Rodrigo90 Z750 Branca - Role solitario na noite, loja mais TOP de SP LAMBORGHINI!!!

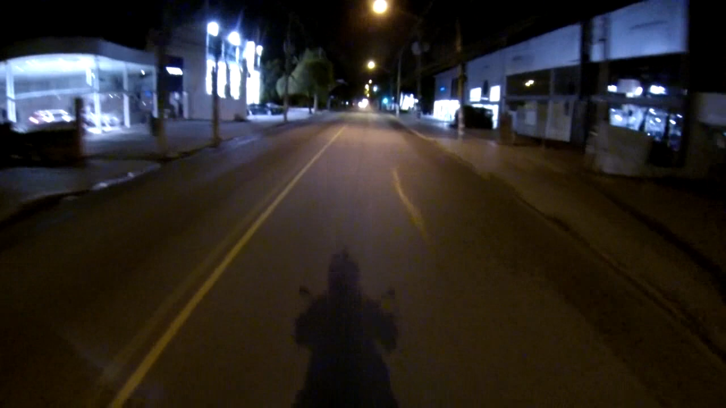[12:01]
Quem tava ali era o Klaus. Parecia, gordinho. Paixão. Eita, poxa bonita porra. Vamos parar aqui e fazer o retorno. Olha só essa loja aqui.